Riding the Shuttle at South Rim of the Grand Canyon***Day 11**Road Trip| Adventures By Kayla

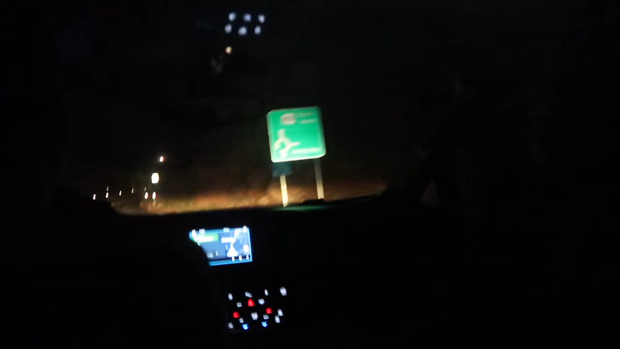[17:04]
Looks like it's going to be on the left.
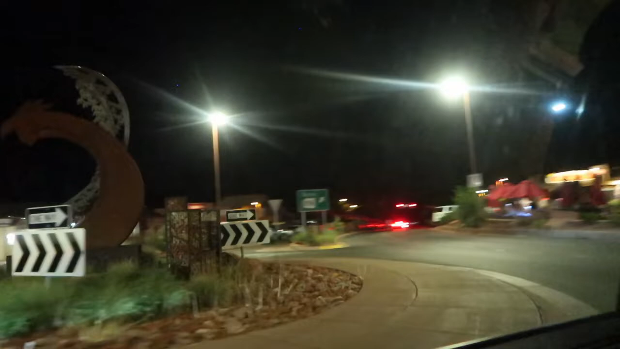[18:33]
They don't walk up and down, though. There's a ton of people out here walking around.
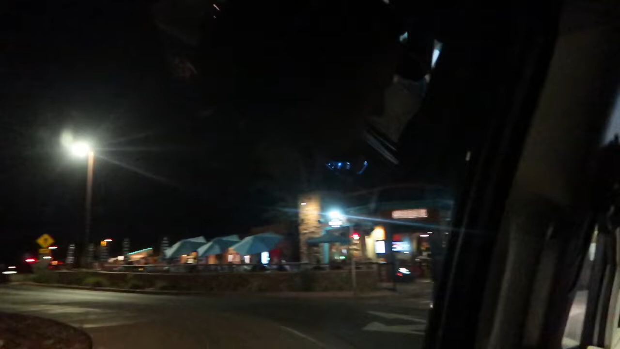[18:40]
Out people sitting up here. They're sitting there. They're sitting in the road. You're about to run over one. You're supposed to stop at that point, Sean.